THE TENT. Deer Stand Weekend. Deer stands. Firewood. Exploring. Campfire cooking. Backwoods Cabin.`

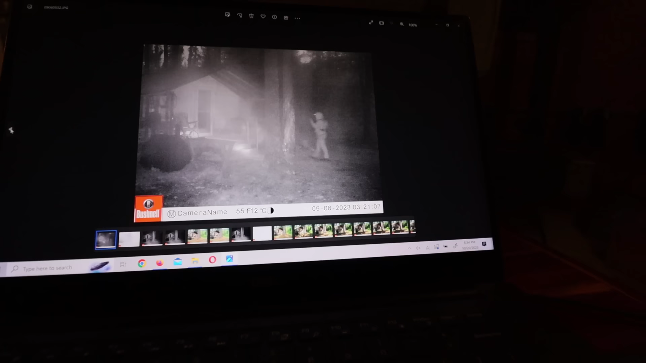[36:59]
My clock is not right. But let's see.
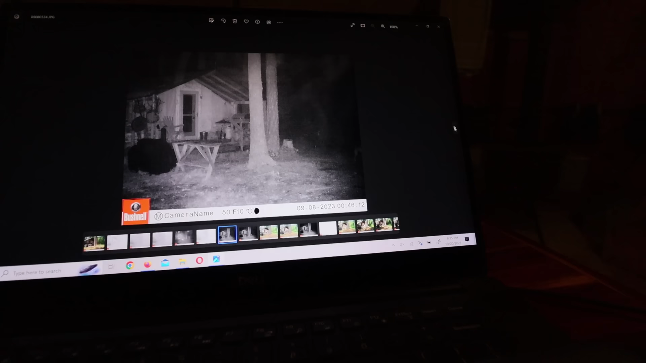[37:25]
And this keeps coming up a couple times, it looks like a dog, so it's gotta be a wolf coming up.
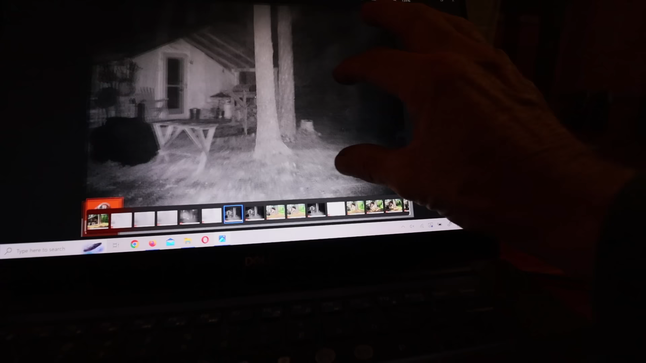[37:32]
You can see just the leg. I don't know if you can see it.